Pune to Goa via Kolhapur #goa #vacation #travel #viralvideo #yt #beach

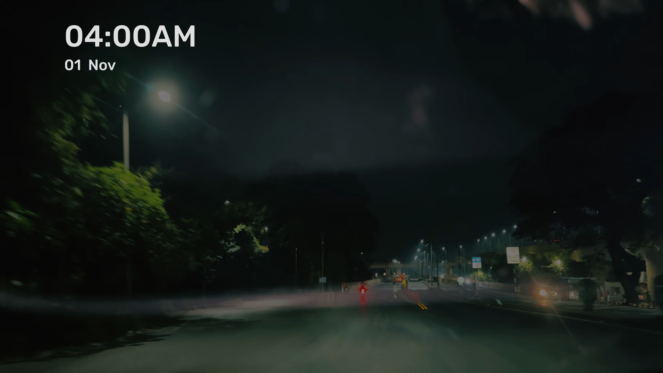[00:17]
सो आज हम जा रहे हैं गोवा फ्रॉम पुणे और अभी बज चुके हैं सुबह के 4 और डेट है 1 नवंबर 2024।
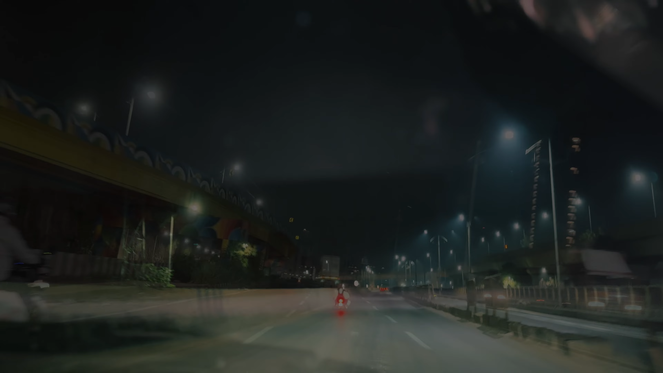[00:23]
लगभग 5 घंटे का ट्रैवलिंग हम करके पहुंच चुके हैं कोल्हापुर